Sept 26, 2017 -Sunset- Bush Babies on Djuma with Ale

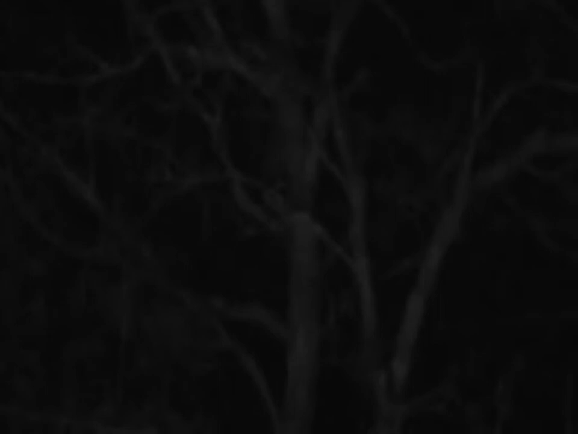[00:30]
There we go. There's the IR All right now i'm gonna try and point it there again This is very rare This is my first time ever to see two bush babies together and I likely it's the mother and the youngster because judging by the size The one on the right seems a little bit smaller. No, maybe not smaller. What's going on guys?
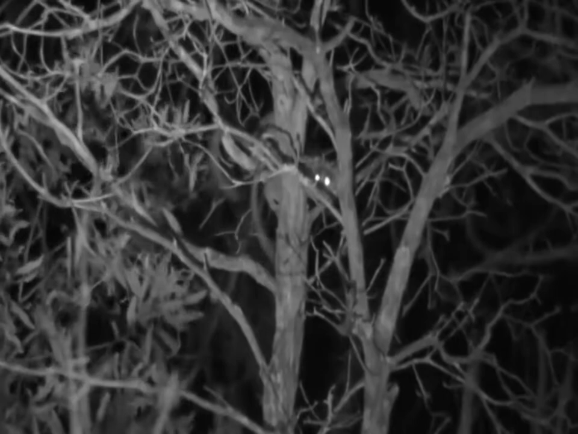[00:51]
I'm even confused is one of them smaller than the other one If you would be so kind to jump again and show yourselves That would be wonderful Might be the youngsters together or the mother and a young one that would be my guess is this is my first time ever to see two bush babies together This is a very nice surprise. Are you grooming each other? I Think there was some furious grooming going on there.